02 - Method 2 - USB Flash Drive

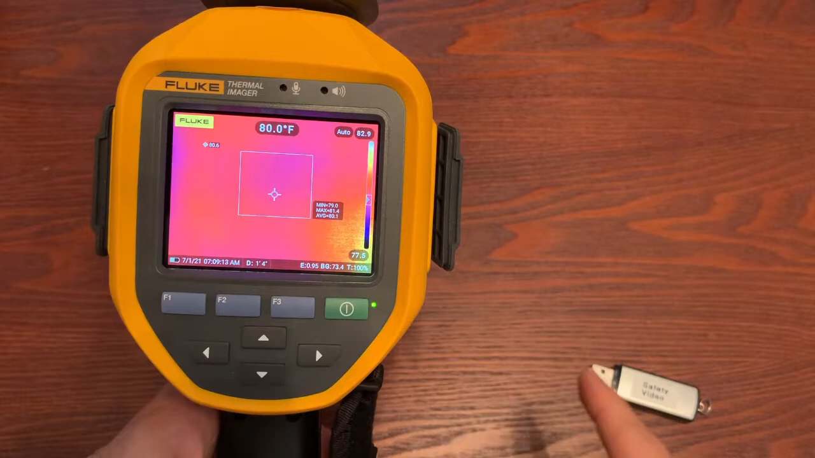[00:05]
On screen: spot 80.0°F
Okay, so method 2, what we're going to do is we are going to save it directly to a flash drive.
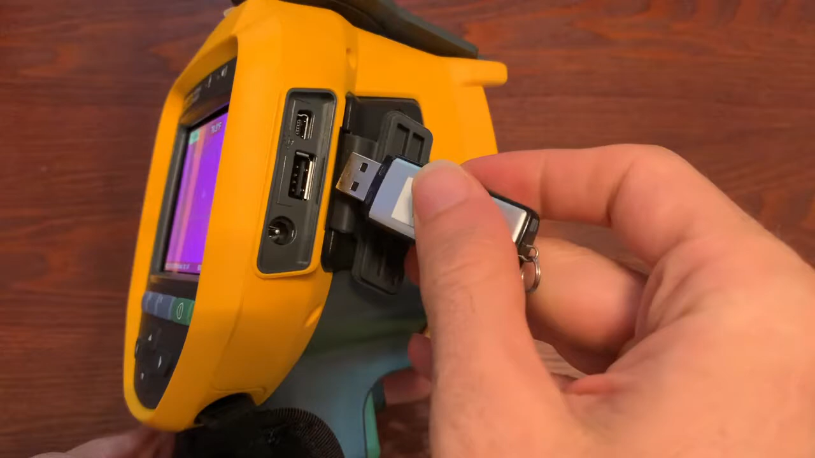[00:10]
So you open up your camera, and again, this will work with the professional series cameras like the TI-480 Pro or any of the 400 series, TI-300,
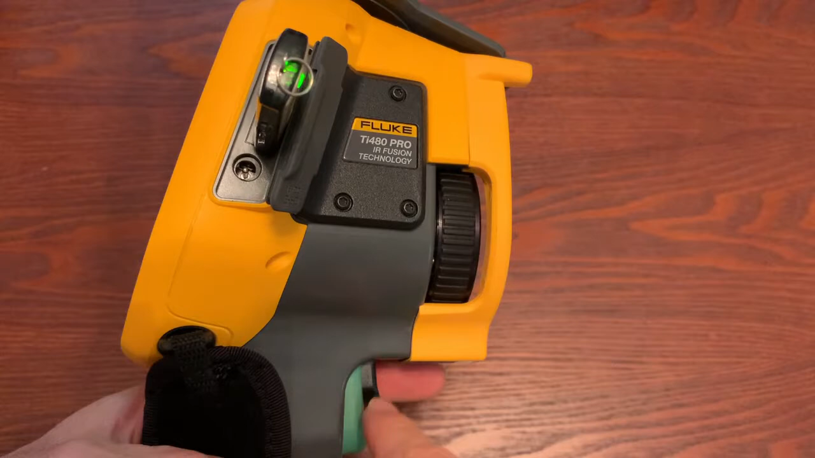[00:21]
any that have the laser sharp auto focus, the USB should have, we should have a USB port on the side that you can do that. You can also do it with the TI-X500 series,
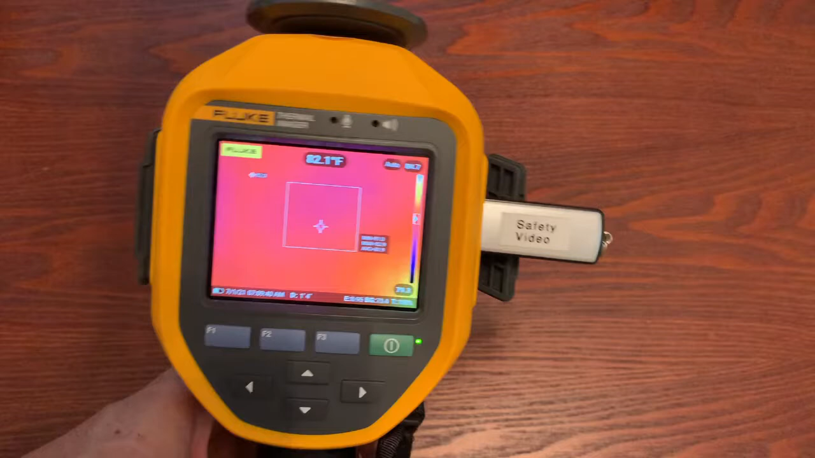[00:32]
On screen: spot 82.1°F
so anyways, you put that in the side, then we go through the menu, we say settings,
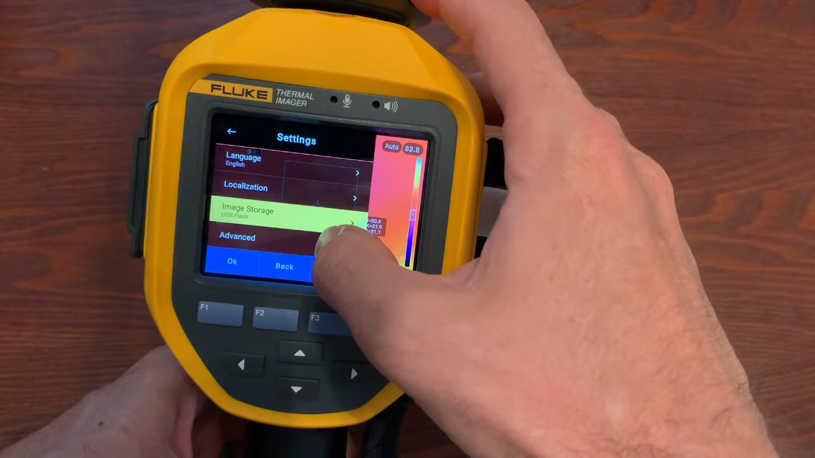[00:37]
how are we going to save, before we were on internal memory, now we're going to save flash drive, and then we hit done, okay?